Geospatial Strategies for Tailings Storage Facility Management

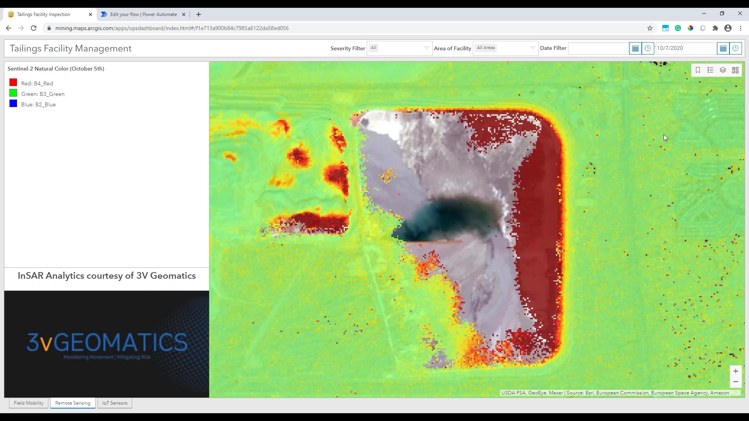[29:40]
who supports mining companies and other industries by helping them to observe ground movements and changes before they become a problem using remote sensing. These analytics are just one example of remote sensing that are easily integrated into the ArcGIS platform for visualization, map creation, and sharing. At the same time, we've also brought in Sentinel-2 imagery for this base map, which Esri provides through the Living Atlas.